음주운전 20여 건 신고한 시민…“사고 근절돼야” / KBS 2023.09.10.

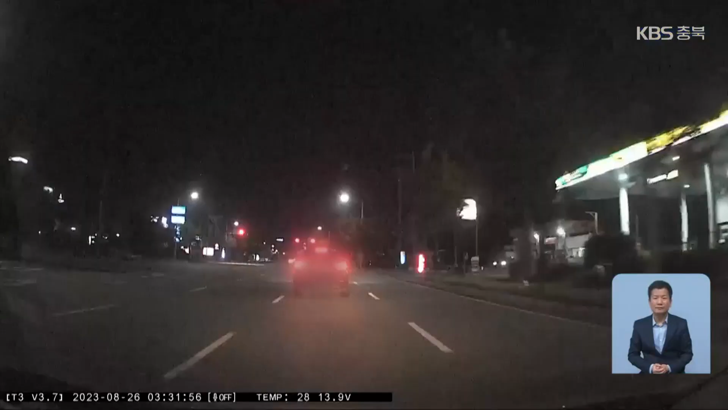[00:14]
비틀거리며 차선을 넘나드는 SUV 차량. 추격을 피해 속도를 높이다가 샛길로 진입합니다. 경찰에 붙잡힌 이 운전자는 음주 측정 결과 면허 취소 수준의 만취 상태였습니다. 경찰이 이 음주운전자를 붙잡을 수 있었던 것은 5km가량 차량을 추격하며 음주 의심 신고를 한 용감한 시민 정 모 씨 덕분이었습니다.